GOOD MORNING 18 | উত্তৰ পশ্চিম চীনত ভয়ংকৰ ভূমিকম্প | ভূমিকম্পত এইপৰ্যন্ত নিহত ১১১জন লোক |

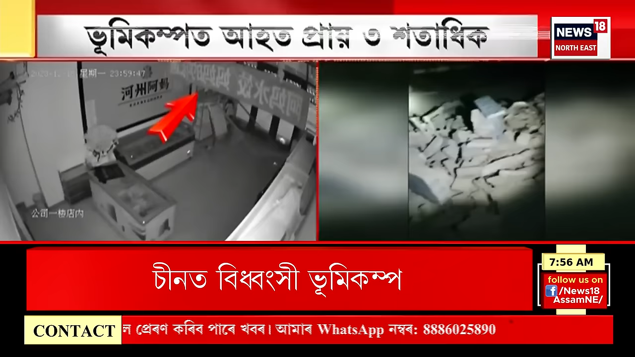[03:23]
এয়া চীনৰ গাংচু আৰু কাংঘাই চহৰ এই দুয়োখন চহৰতে এনেদৰে বিস্তৰ ক্ষতি হৈছে ভূমিকম্পৰ জোকাৰণি ভূমিকম্পই বিভীষিকা ৰূপ ধাৰণ কৰা পৰিলক্ষিত হ'ল
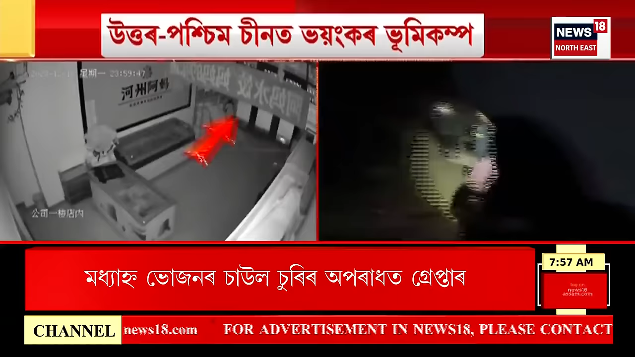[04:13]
কেমেৰাত বন্দী হোৱা কিছু দৃশ্য এই মুহূৰ্তত আমি আগবঢ়াইছোঁ এক আতংকময় পৰিৱেশ এক হাহাকাৰময় পৰিৱেশ ভূমিকম্পৰ বিভীষিকাই জোকাৰি গ'ল চীন